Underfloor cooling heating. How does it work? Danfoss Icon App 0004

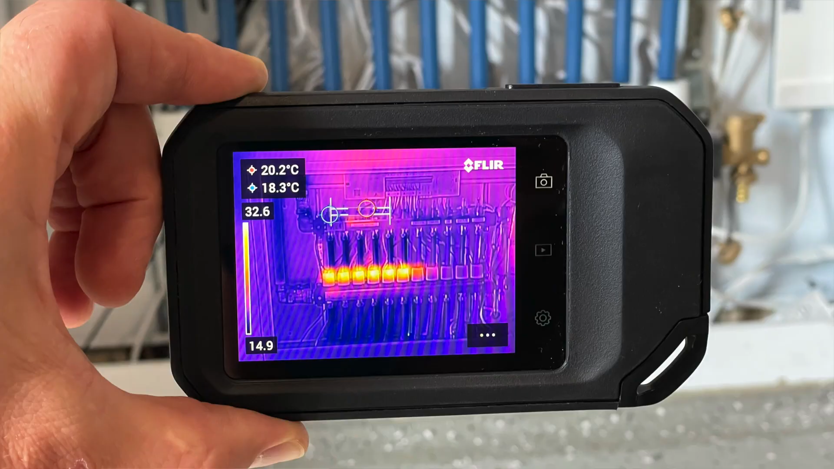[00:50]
our underfloor heating system and it is being
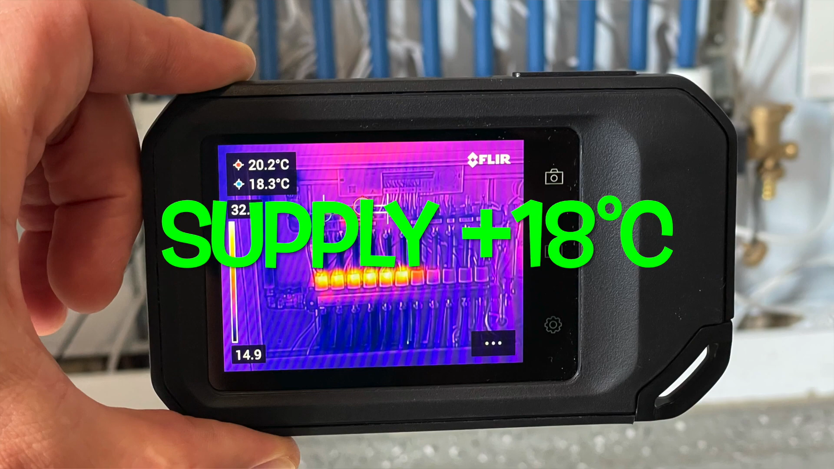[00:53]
On screen: max 20.2°C
controlled by Danfoss Icon first-generation controller.
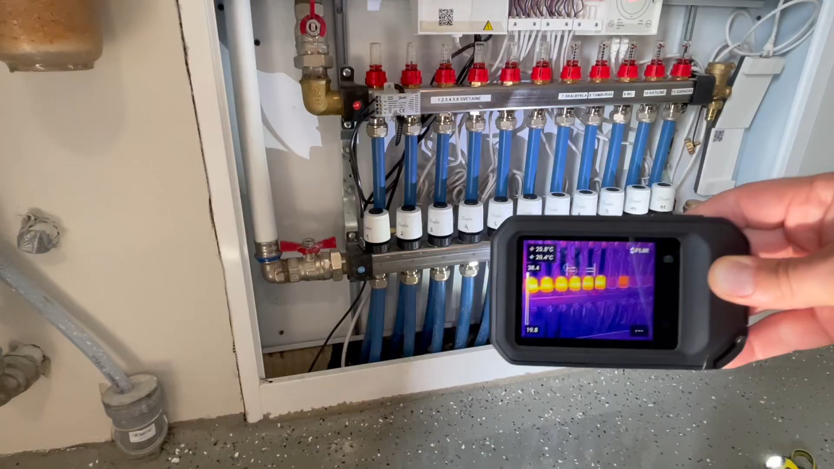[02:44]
These reds are actuators maybe red maybe yellow and they show us these actuators are working. They are open because they are NC type calling for cooling.
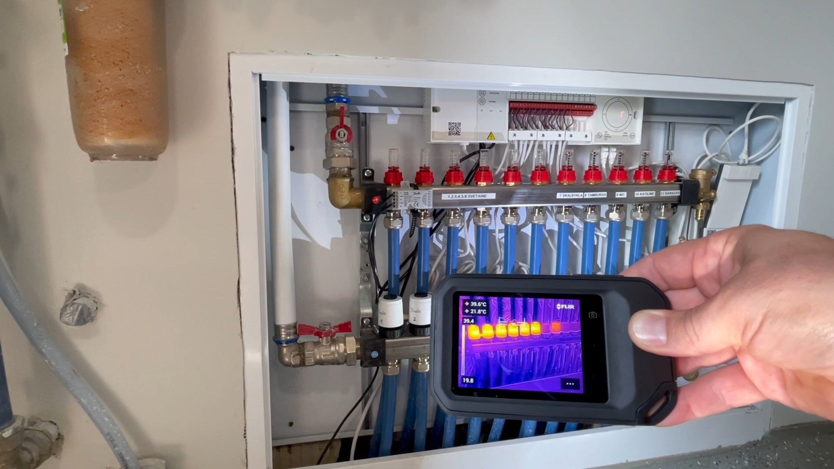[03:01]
Some others are resting. They are closed. Cooling is not needed. So here what we have on a return. We have something like a 23 degrees return temperature from our on the floor.
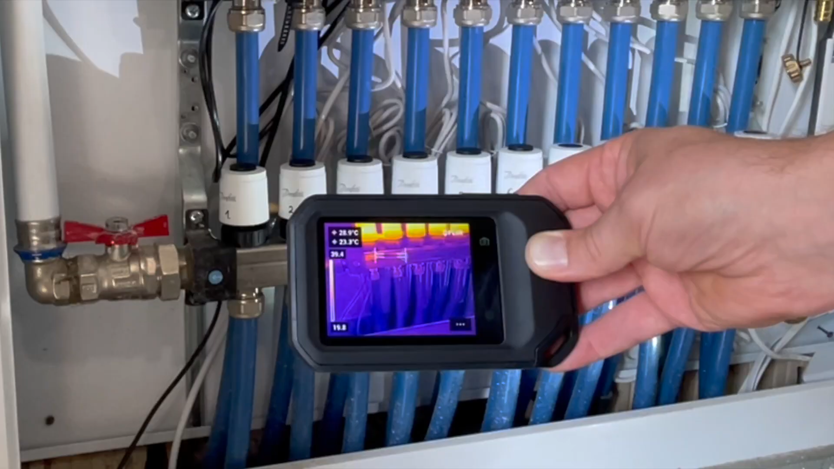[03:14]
Let's say cooling right now.
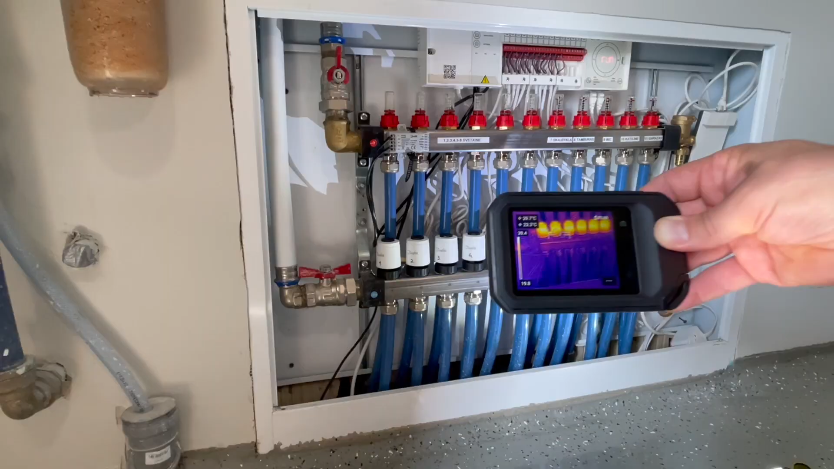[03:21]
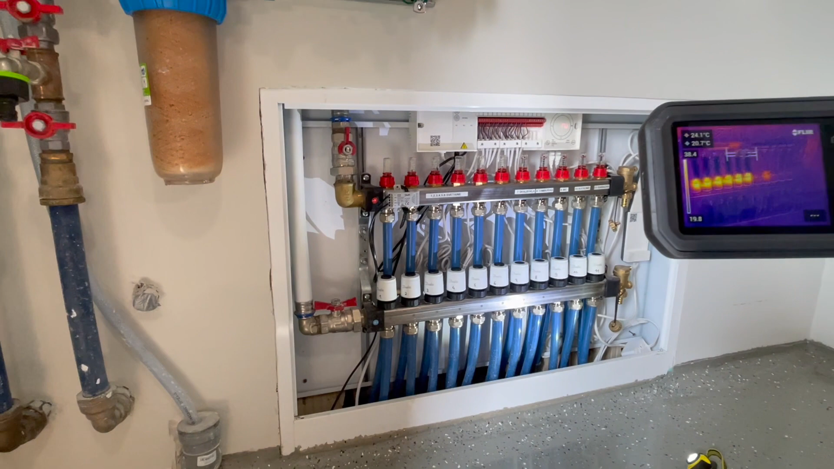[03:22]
Okay, now we may go to the house and check the surface temperature.
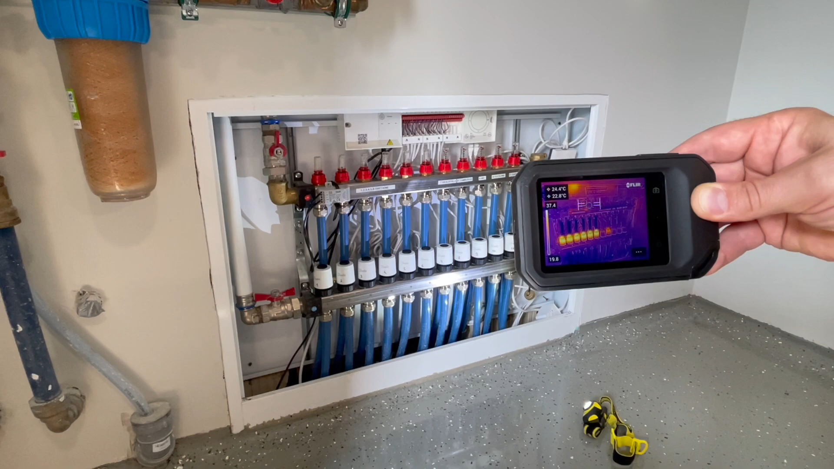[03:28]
How much we have on a surface. Okay, right now I am in a living room and I would like to check what kind of temperatures we have.
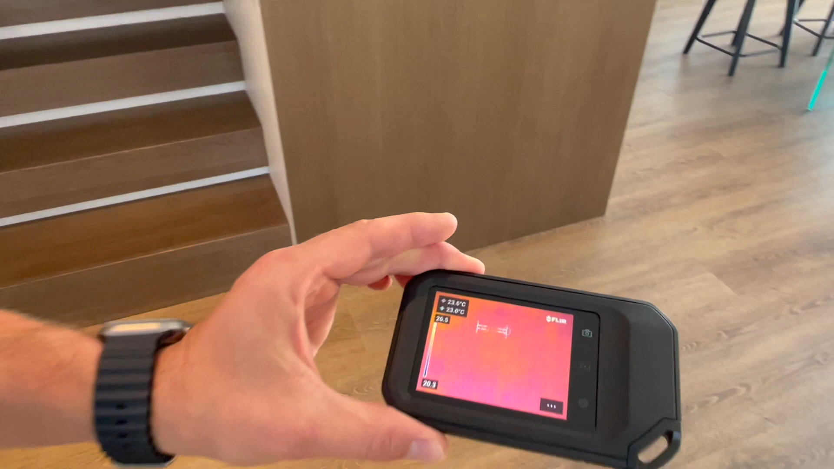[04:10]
floor surface temperature. So our thermal vision camera shows something like 23.8 degrees. 22.5. 22.9.
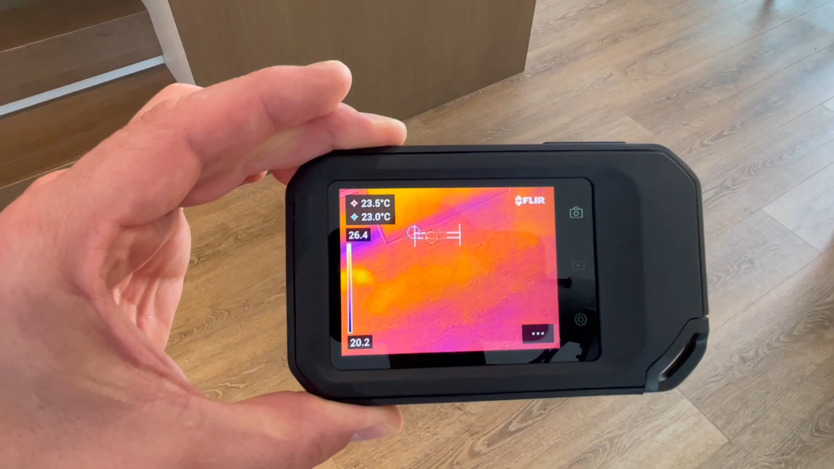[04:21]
So yeah, in average, let's say it is 23.
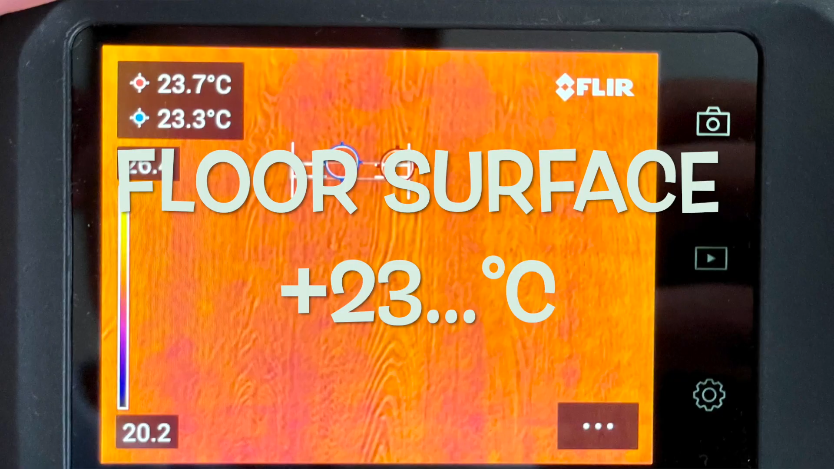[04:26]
So floor surface
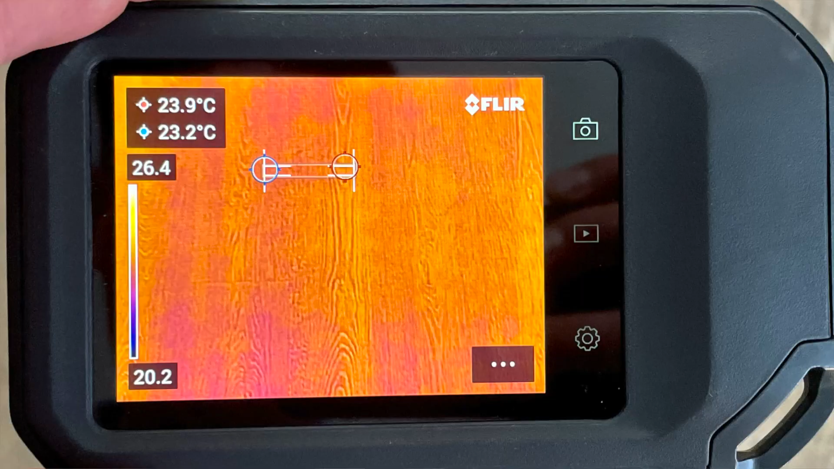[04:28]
temperature is 23 degrees celsius and by feeling I can say it is it feels comfortable.